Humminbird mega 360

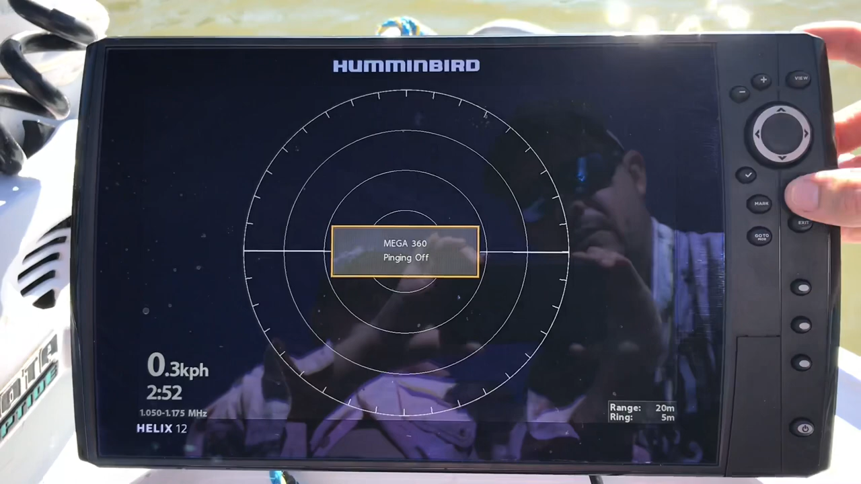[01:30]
On screen: speed 0.3 km/h
we'll hit the menu obviously it's on the helix 12 g3 so you'll need a mega
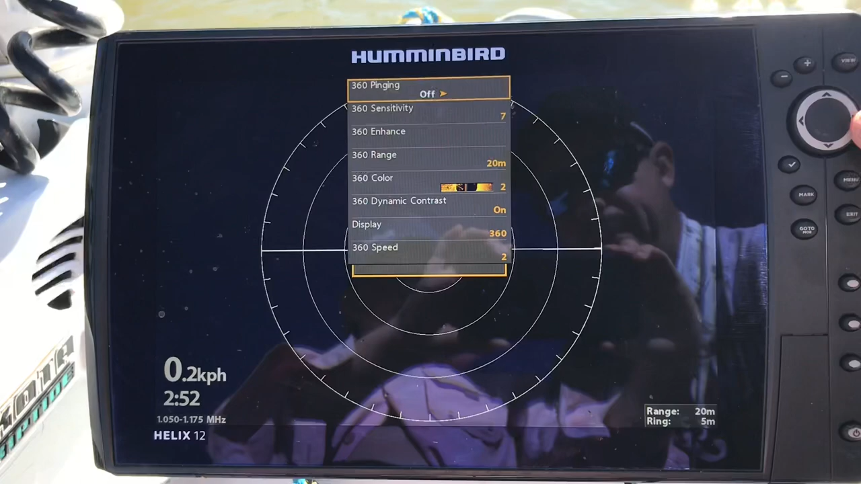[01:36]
On screen: speed 0.2 km/h
plus unit so the helix g3 or solix g2 so 360 ping on
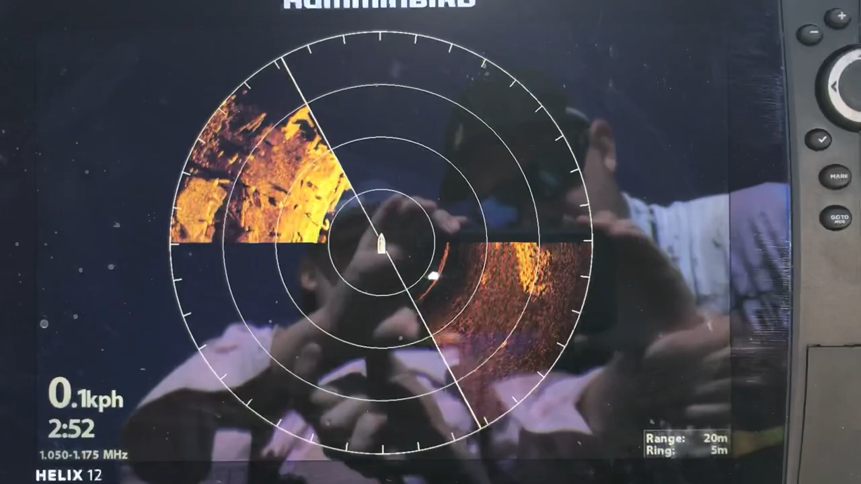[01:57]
just have a little look at that some nice bits of structure and stuff coming up there the sun's probably
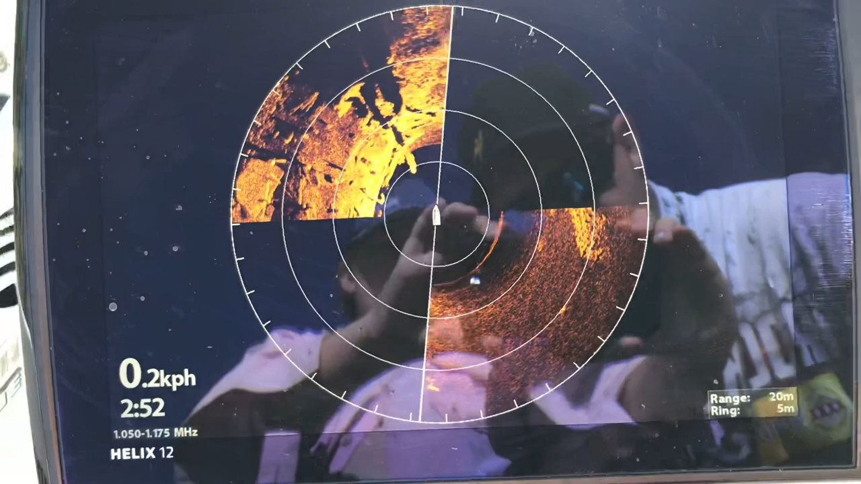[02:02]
On screen: speed 0.2 km/h
been a bit painful there for us at the moment you see a
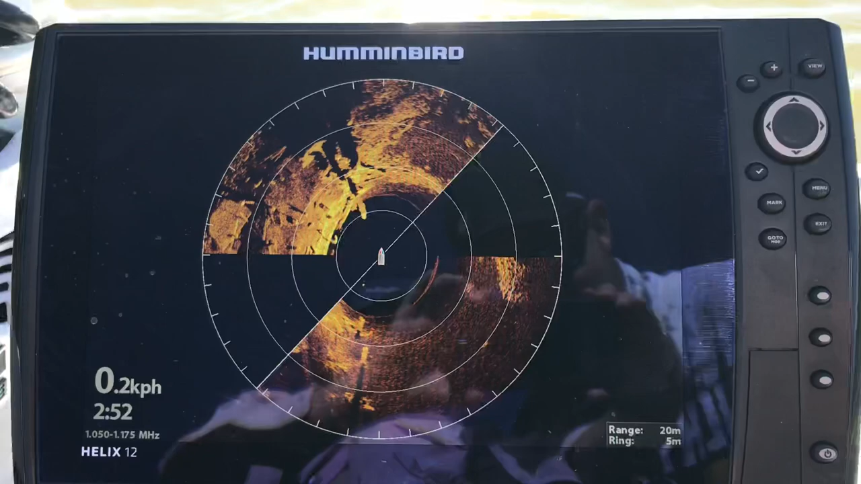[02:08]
man bring up Brookie's reflection in there as well but hopefully we can see see enough
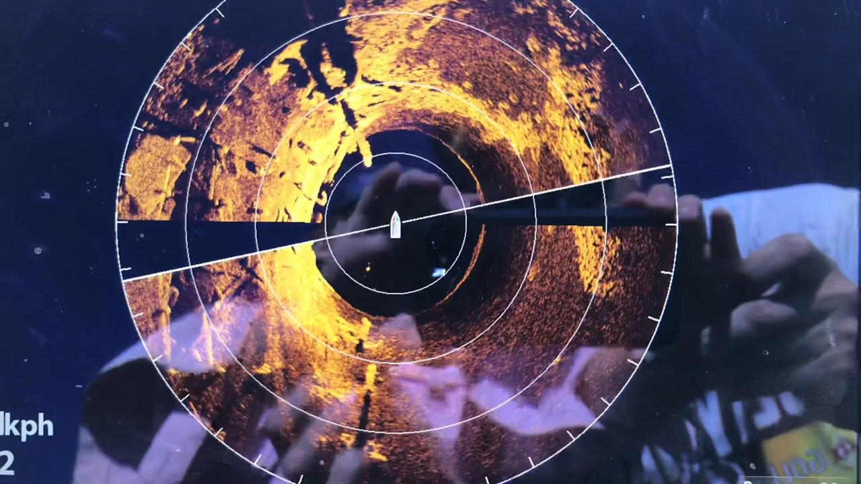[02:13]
some nice structure coming up there we've got that on 20 meters those
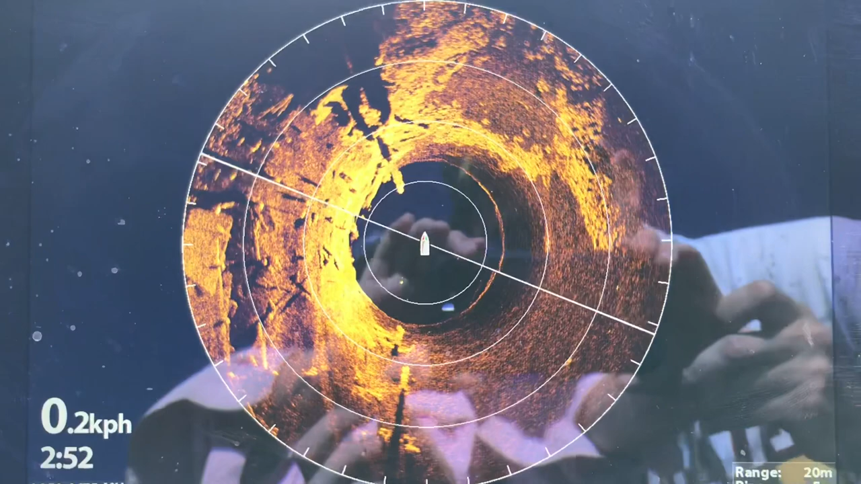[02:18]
rings are five meters so same rules apply go to your
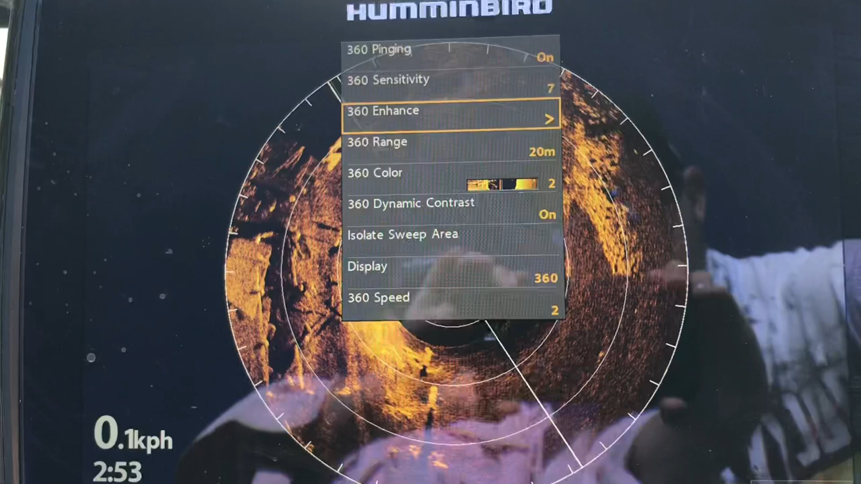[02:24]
enhancement settings sensitivity you can crank that up crank it down contrast
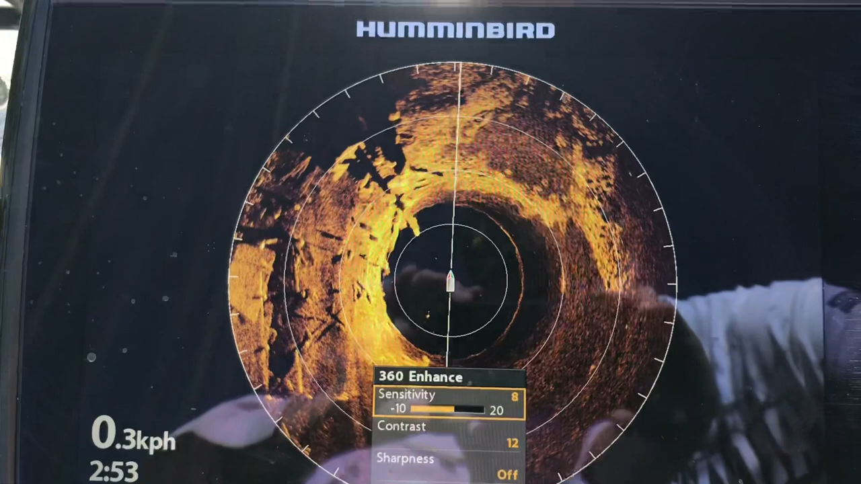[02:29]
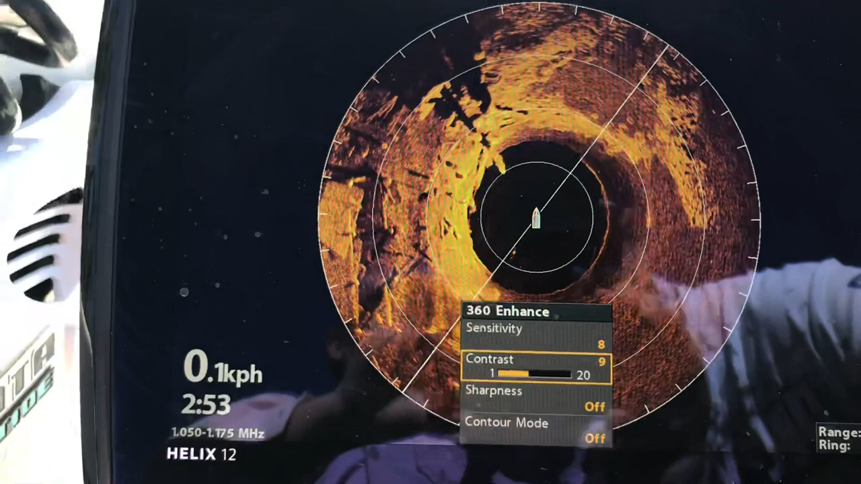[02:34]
you can go up and down with that and get it to around about where you want it and
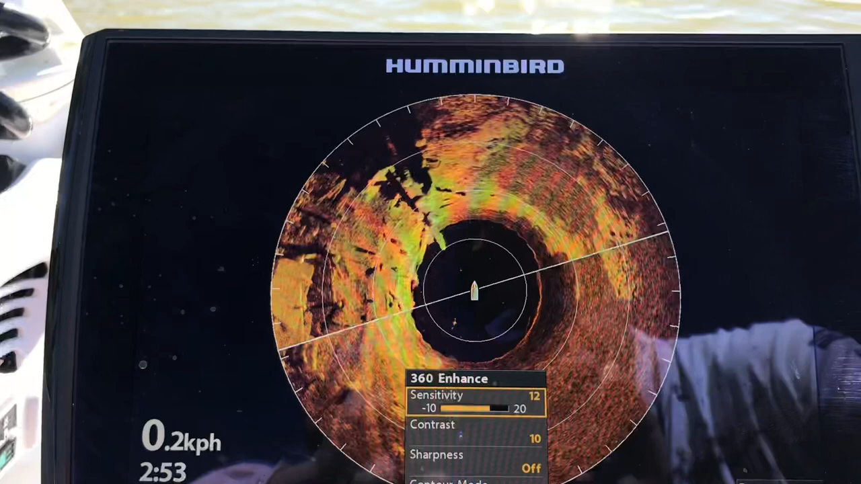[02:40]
what else can we talk about we're going here uh speed i've got that
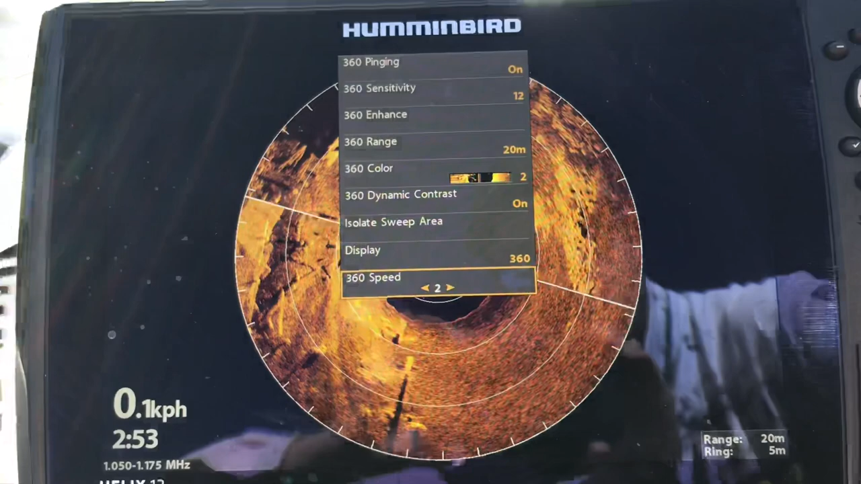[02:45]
on speed two at the moment trying to get some um some better shots so you normally can you can speed
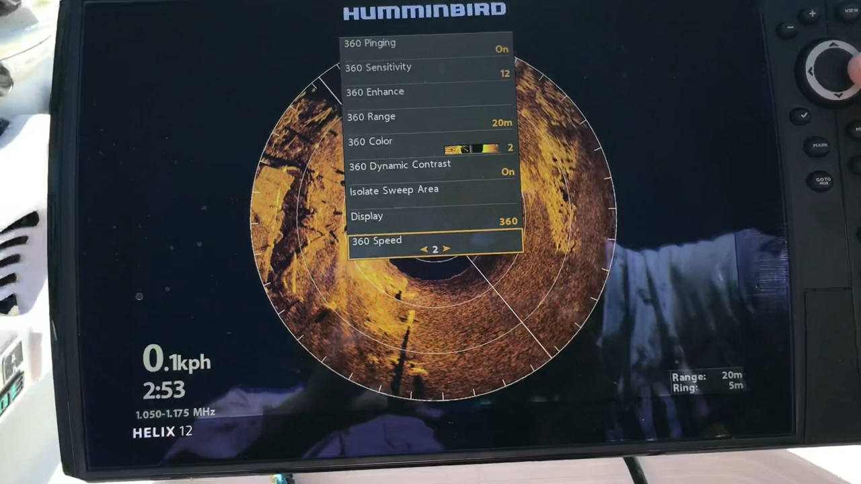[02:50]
that up you want to refresh a little bit quicker three and three and four is probably about it i think five and six is um probably a bit too quick
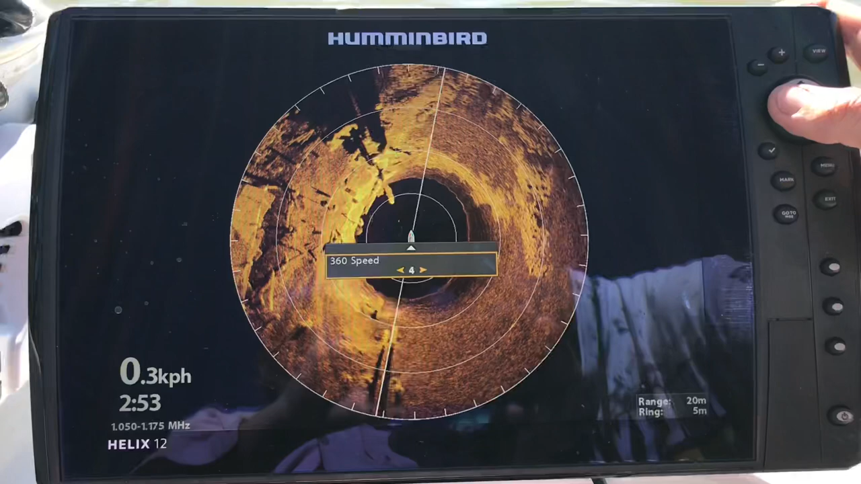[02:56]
so have that on too um you can isolate your
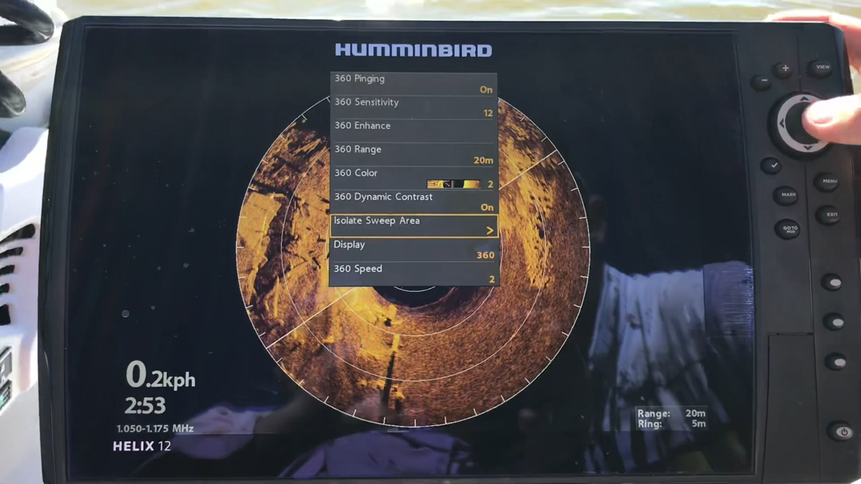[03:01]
sweep area if you want to if you only just want to do forward you can adjust that i don't
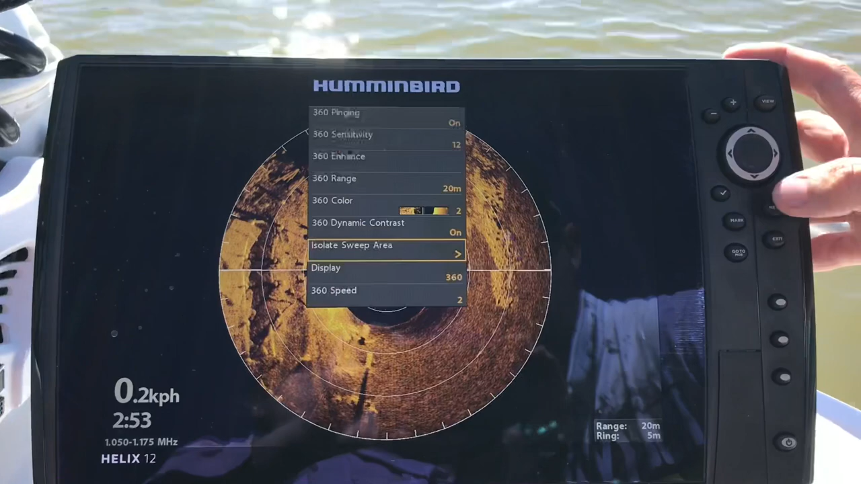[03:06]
want to do that at the moment so display so this is a real popular one
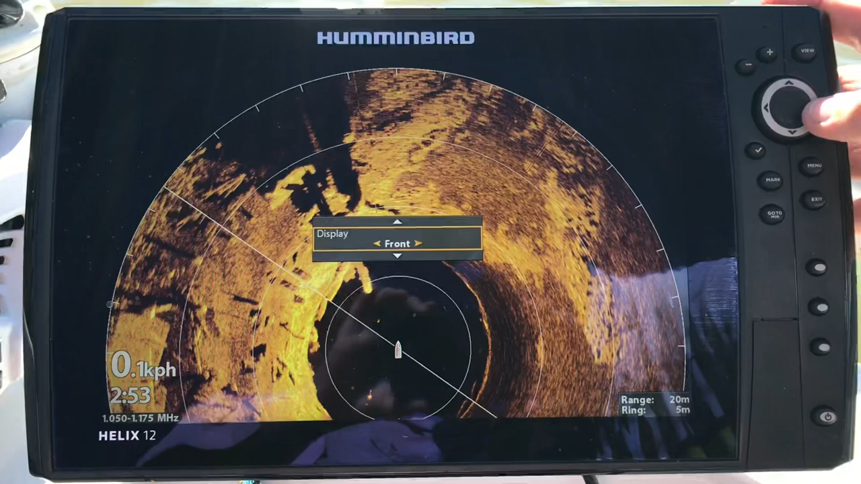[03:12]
um with the bass uh fishermen over in the state so just that front view
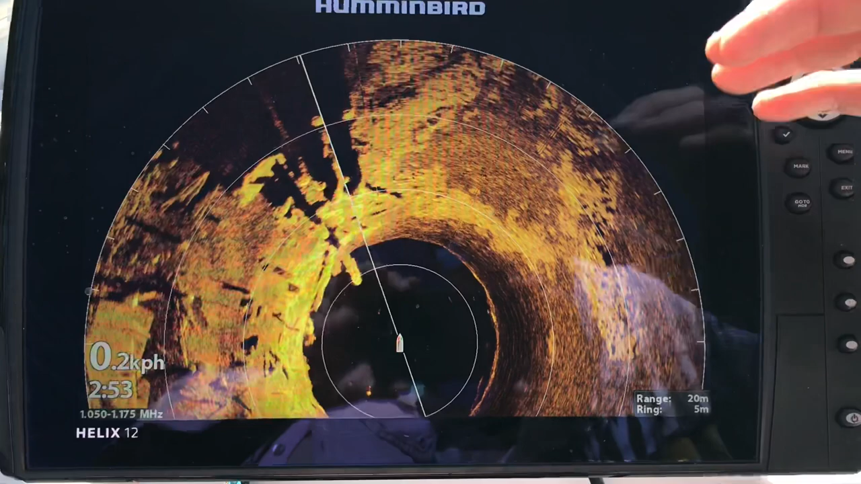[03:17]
really blows everything up you can see you've got a lot of big bit of structure here just out to the front
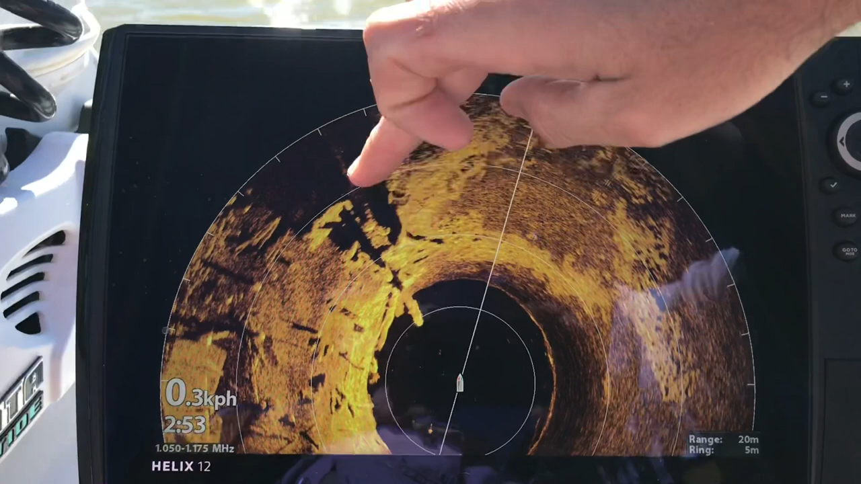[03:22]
of us uh you can see if you see barramundis around this